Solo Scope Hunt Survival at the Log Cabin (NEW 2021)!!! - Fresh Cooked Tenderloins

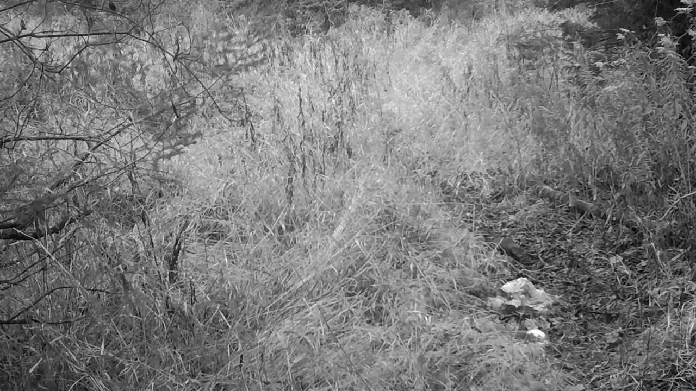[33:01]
i thought you guys would be interested to see what happened to that gut pile whether it's still around and uh what made use of it if anything and i can tell you right now that it's been disturbed 100 there's quite a bit of it left it's only been about two days
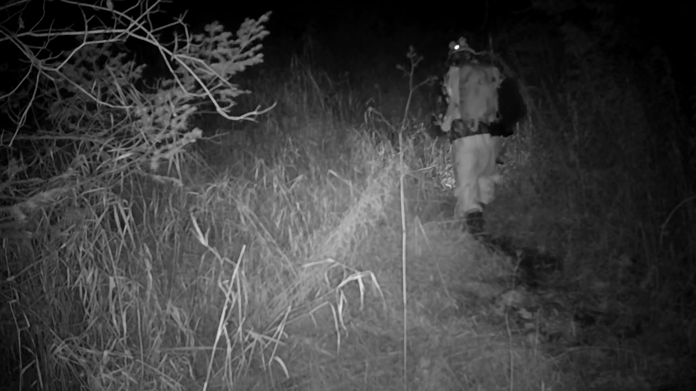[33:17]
so obviously nothing big has come through i'm just gonna check the trail camera big by big i mean coyote
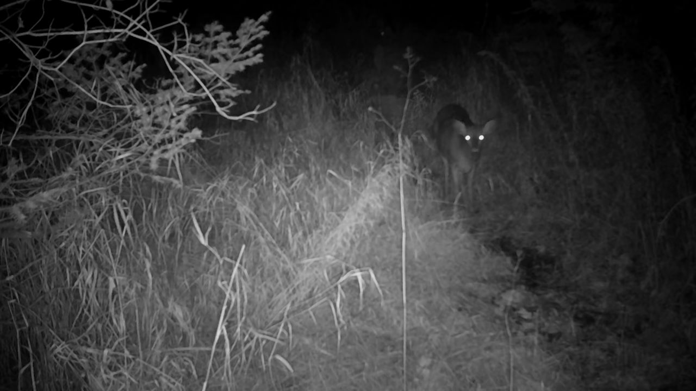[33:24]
because a coyote or a pack of coyotes would clean that right out a whole bunch of little critters but mostly crows so the crows have been in here and funny enough actually one deer came through here a doe i don't know if it was alerted by the gut pile i don't think so i think it was more alerted